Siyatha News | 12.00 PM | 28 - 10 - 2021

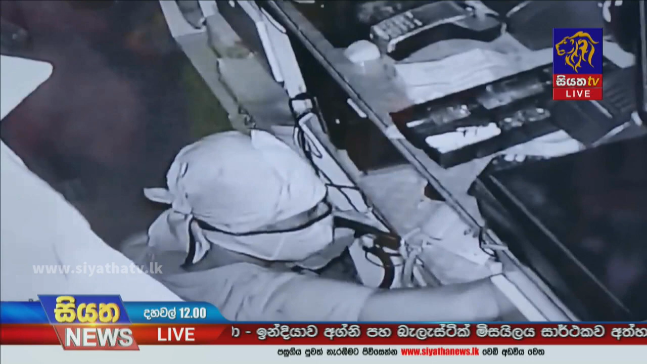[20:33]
වෙළඳ සැල් බිඳ ඇතුළු වූ මෙම පුද්ගලයා මුදල් සහ ජංගම දුරකථන සොරා ගන්නා අයුරු CCTV දර්ශනවල සඳහන්ව තිබෙනවා.